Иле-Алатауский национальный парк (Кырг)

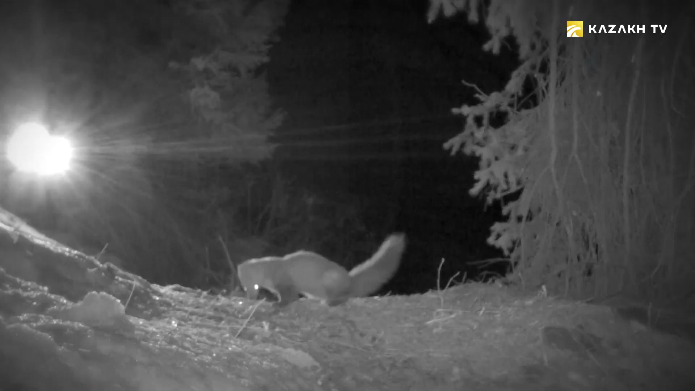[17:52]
Тигил таш суусар, кызыл китепке кирген жаныбар.
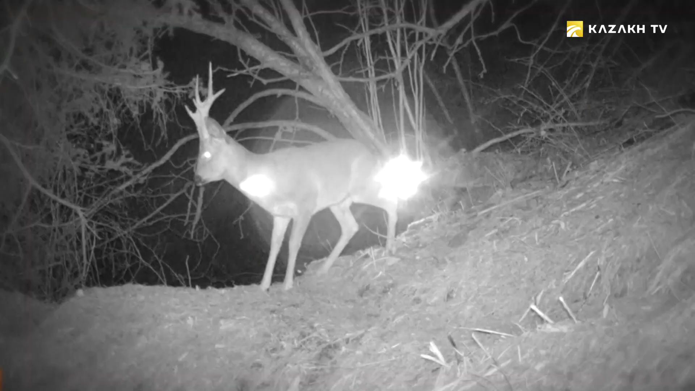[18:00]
Кайрадан кашкулак, кайра марал өтүп тур.